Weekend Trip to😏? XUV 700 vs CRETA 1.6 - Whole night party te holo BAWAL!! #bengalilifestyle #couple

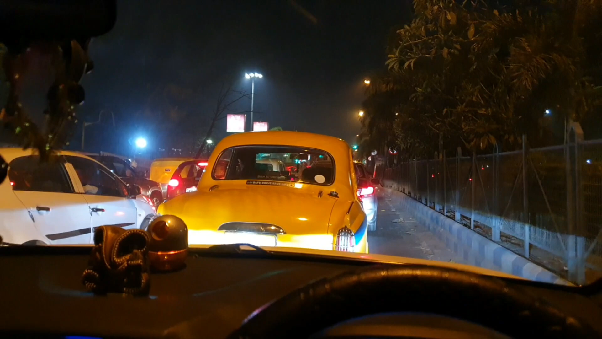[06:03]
ওখানে পৌঁছে গেলে যে কতক্ষণ, ডান দিকে ঘুরলেই নিউ টাউন।
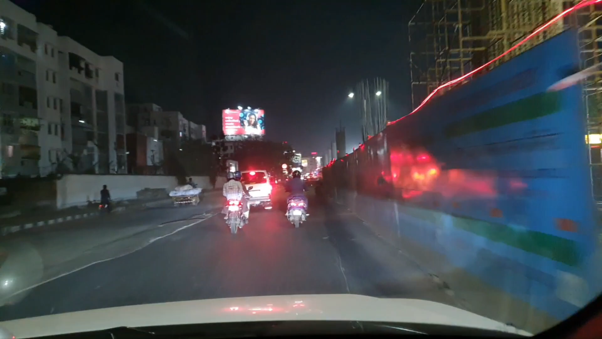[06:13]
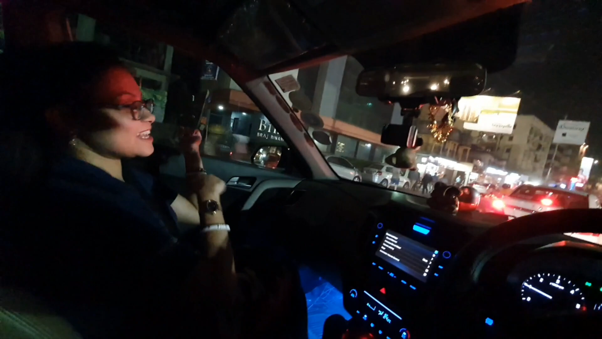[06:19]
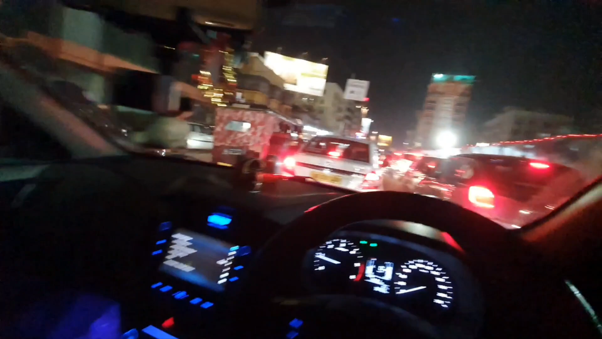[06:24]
অলরেডি আমরা ডেস্টিনেশনে পৌঁছে গেছি, যেখানে মিট আপ পয়েন্ট ছিল অ্যাকচুয়ালি,
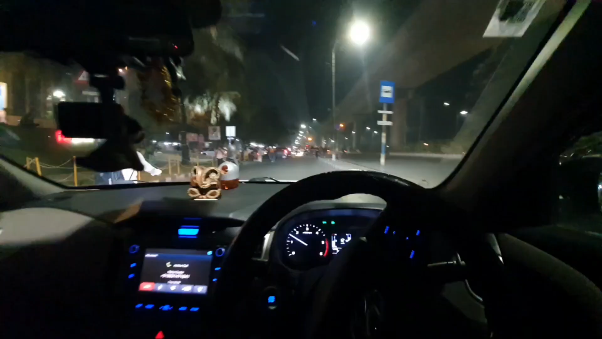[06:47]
হ্যাঁ পরে সিগন্যাল দিয়ে ঘুরছি না, কিন্তু সিটি সেন্টারে গা দিয়ে ঘুরছি।
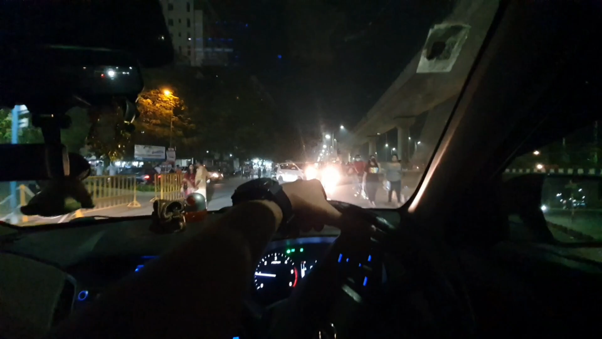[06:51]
হ্যাঁ সিটি সেন্টারে গা দিয়ে ঘুরছি। হ্যাঁ ঠিক আছে,
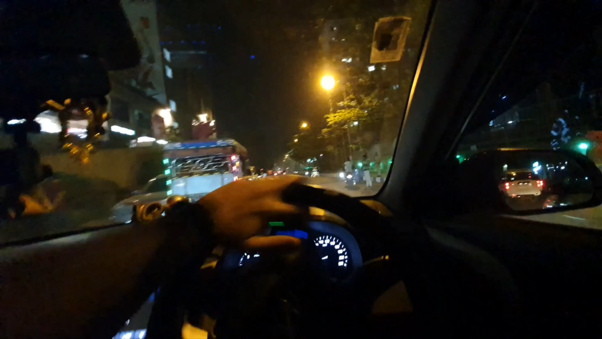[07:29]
হ্যাঁ হ্যাঁ আমি সিগন্যালে ওখানে কাছাকাছি চলে এসেছি।
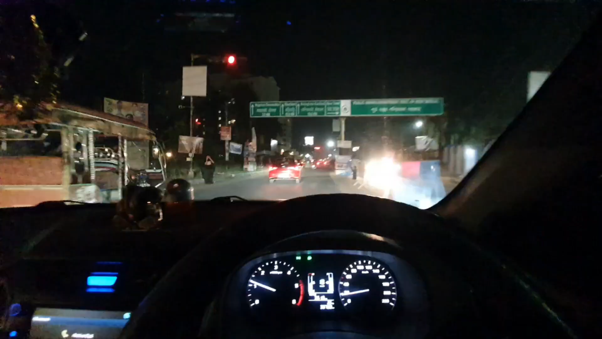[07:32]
ও আই সি ইউ এক্সইউভি প্রো, চলো চলো চলো দাঁড়াতে হবে না, আগে গিয়ে দাঁড়াবো, চলো।
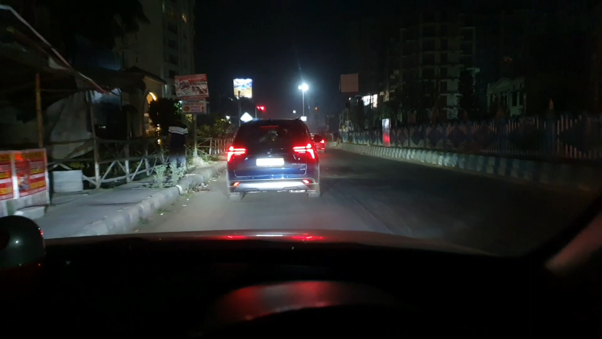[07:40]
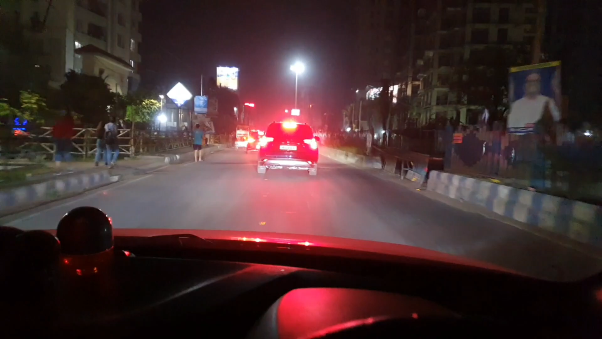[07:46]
এই গান ফেলে এক্সইউভি পে 700 পে এন্ড দ্যাট টু 2 লিটার সরি 2.2 পেট্রোল উড়াচ্ছে, দেখো উড়াচ্ছে।